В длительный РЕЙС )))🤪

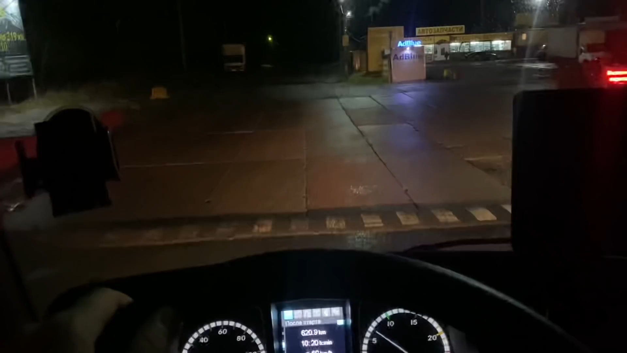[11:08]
досмотрел как он назывался только не помню как это комедия в общем да заходим на стоянку парковаться